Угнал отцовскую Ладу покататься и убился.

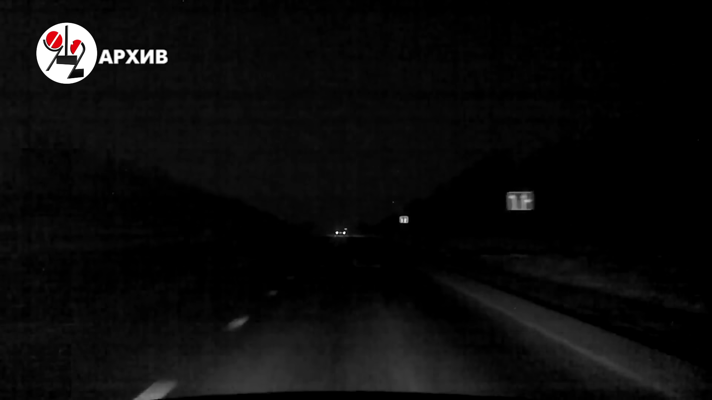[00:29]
Место непростое, даже профессионалы тут бьются регулярно, а тут на бликующую, слепящую и скользкую дорогу выехал подросток, которому по закону еще не разрешается даже учебная езда.